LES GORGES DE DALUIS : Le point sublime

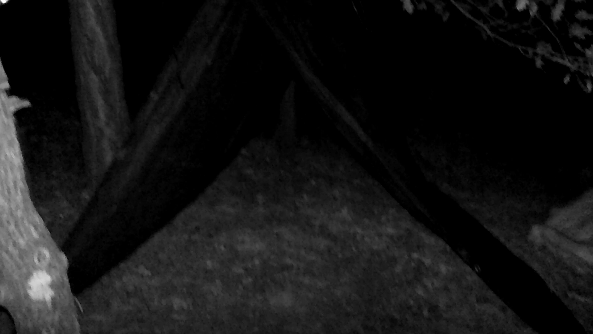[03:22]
j'ai calé ma bâche en canadienne, voilà, puis bon ben, on va se caler en dessous et bon du coup là on a l'abri des projections,
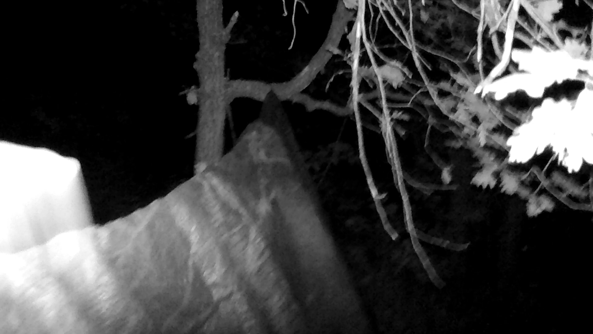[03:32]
des branchages, des pommes de pin, parce qu'on s'est pris quelques pommes de pin sur la tronche tout à l'heure, parce qu'il y a des écureuils, il y a plein de bestioles, quoi. Ah, du coup